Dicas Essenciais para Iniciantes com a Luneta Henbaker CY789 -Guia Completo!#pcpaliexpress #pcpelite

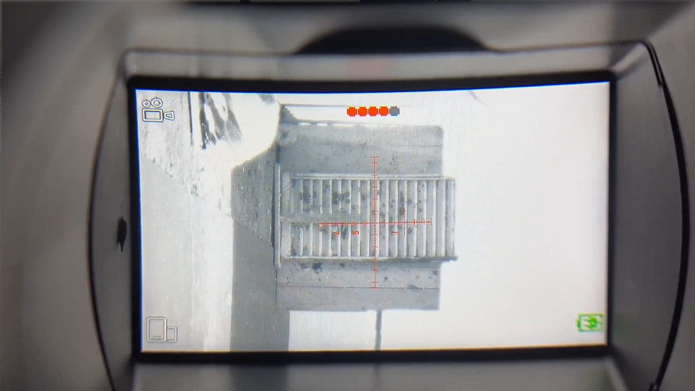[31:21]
Se você clicar aqui Ele vai ligar a lanterna Tá no máximo E aí Vai diminuindo